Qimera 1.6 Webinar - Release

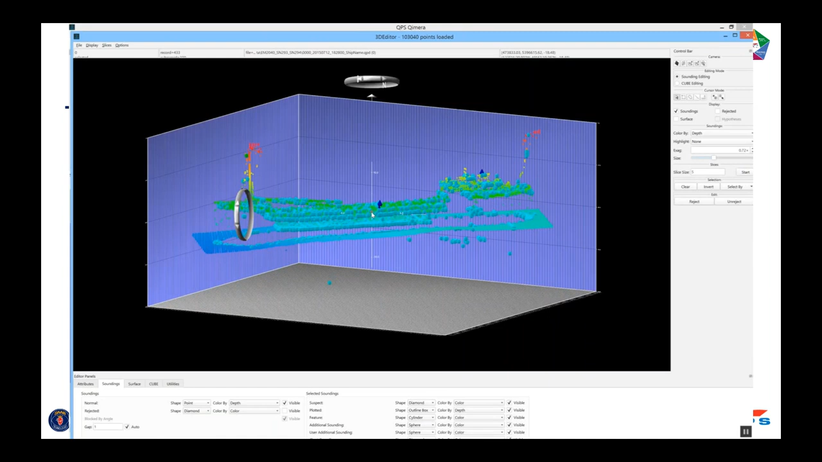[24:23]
ENC objects, are drawn as blue prisms, I guess you could call those. And I've got the same button here, the ENC creation object button. There's the value of the sounding. There's the center of the rec. I'm going to update my remark. This is a second point on there. I click OK. And now I leave the 3D editor and I come back to
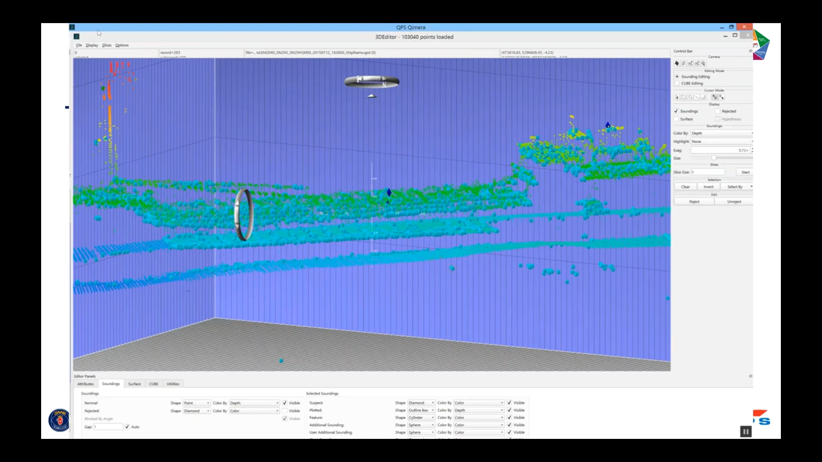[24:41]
my ENC editor doc and I've got all of those five soundings that I've created from either a grid or from soundings themselves pulled there. So I can quickly scan through data and get all of the soundings and I trust the soundings get the correct sounding. There's no human fat finger typing error.
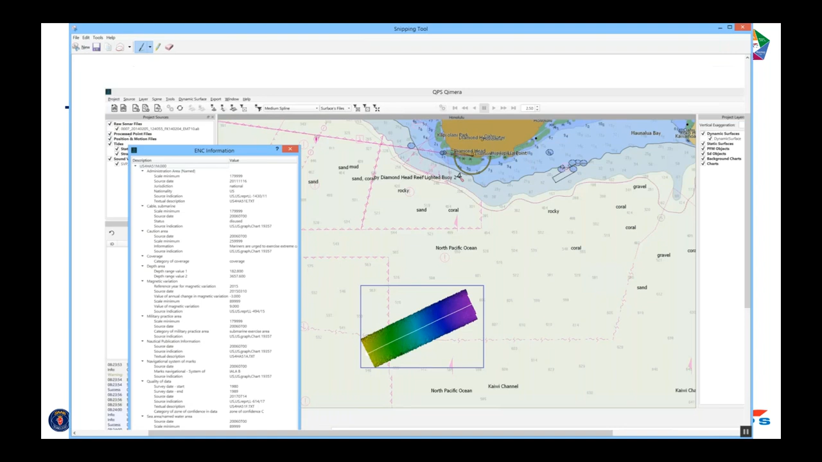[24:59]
So what I do here is I'm just running a snipping tool. I'm going to copy just that little bit of the window here for the sake of making a point in the next step of this demo,
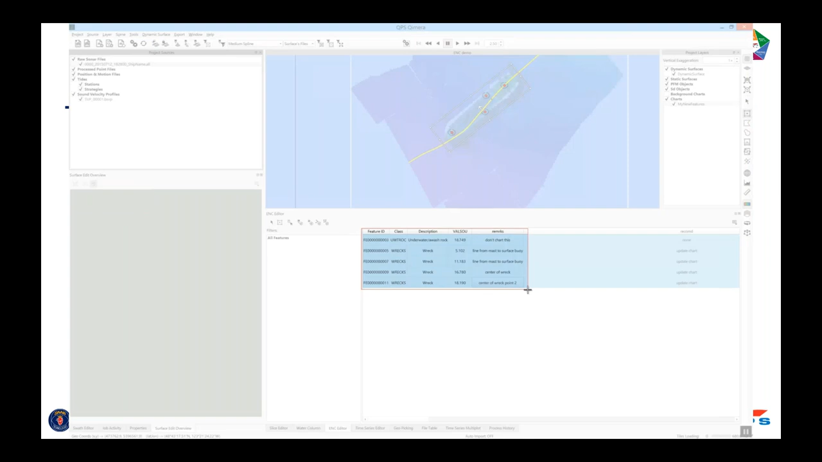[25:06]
which is I'm going to bring in a TIDE file.
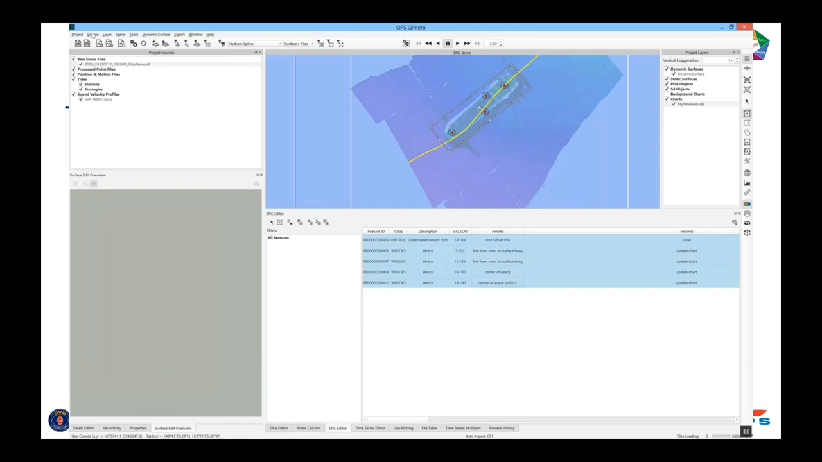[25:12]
We'll see what happens. So I'll navigate to where that file is on disk.
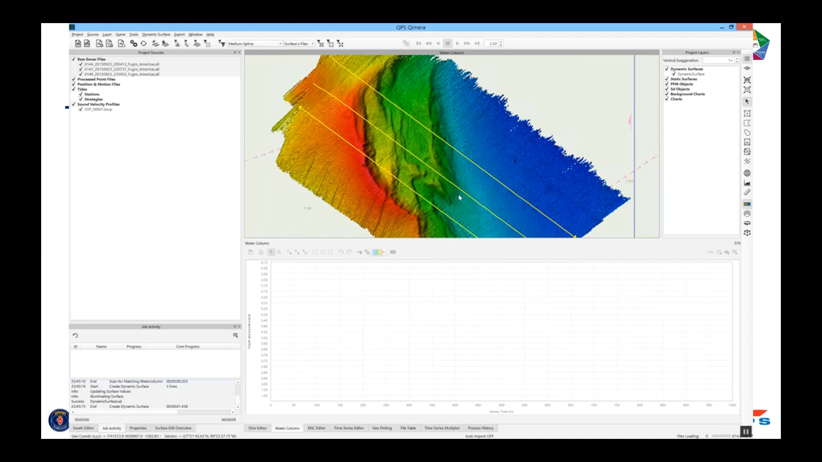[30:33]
So we go to the SWATH editor mode, click on one of those lines.
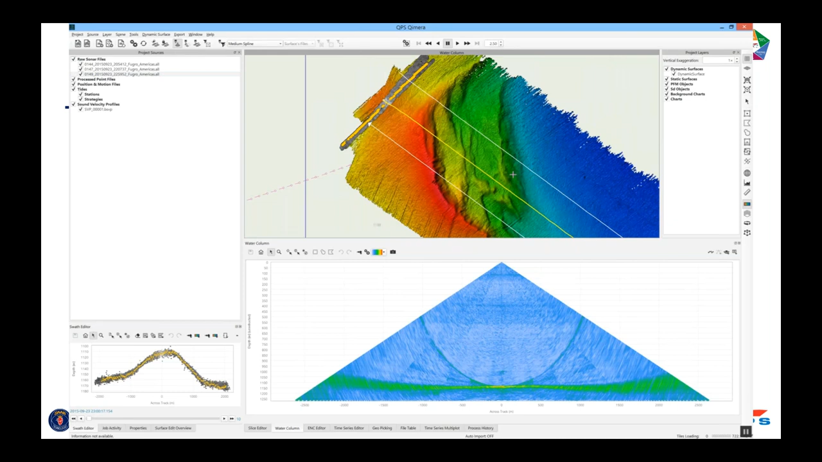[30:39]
And we'll just tip it into 3D for a second so we can see what's going on. And I can scan through the file and look at a single fan view at a time.
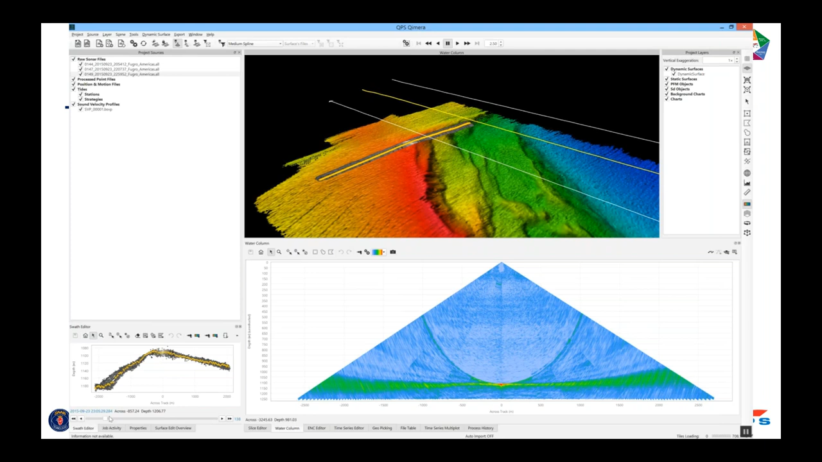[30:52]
And you can see there's some seeps there, but this isn't something you'd want to do if you were doing this all day long. So this is where you come in with a new side view. So you can see the entire line, and it stacks it up. This is the same process that's done with FM. It'll have the exact same math and the same routines. And you can see that there's some seeps there in the middle. So what I can do, as I showed before with the water column in the wreck, you can left-click in there when you're in Explorer mode, and you can seek to that position.
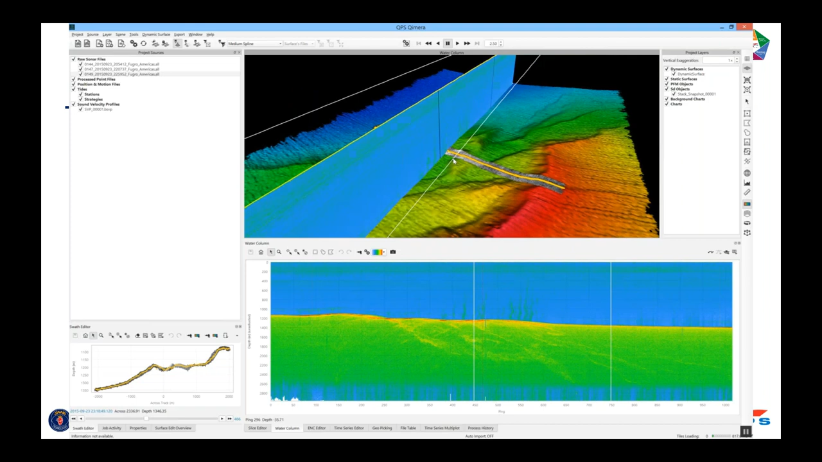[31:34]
And what's really neat is I can hide the fan view now. If this is the view that I really care about, I can hide that. And I click the snapshot, and boom, that just drops right up into the scene. Now what's neat is if you're a seep hunter, I've got the full bathymetric context. I can spin around. I see where the seeps are likely to be. Of course, they're collapsed from the fan down into a single curtain view.
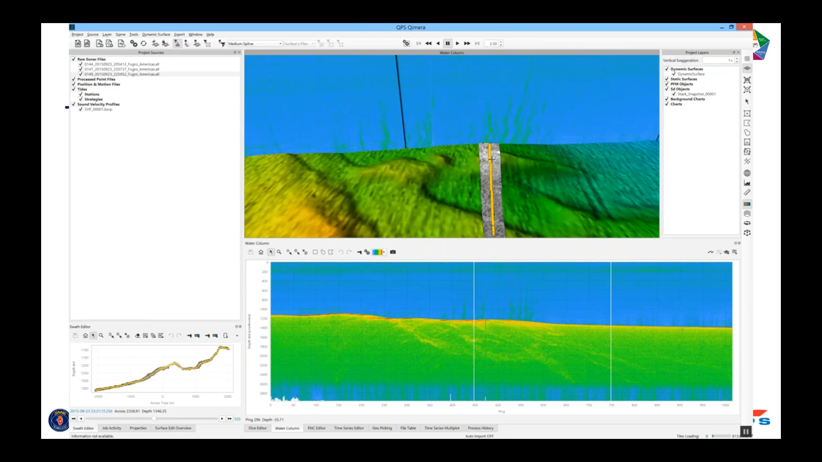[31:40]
What I can also do is open up the ping buffer on the swath editor and color-code the points by intensity, and you get some context on where the high backscatter areas are, which is pretty important if you want to figure out if something's really a seep or what kind of seep it is. So I can left-click in here and jump to that position. I can left-click up in the scene also because I'm in the swath editor mode, and that will seek me to that position also.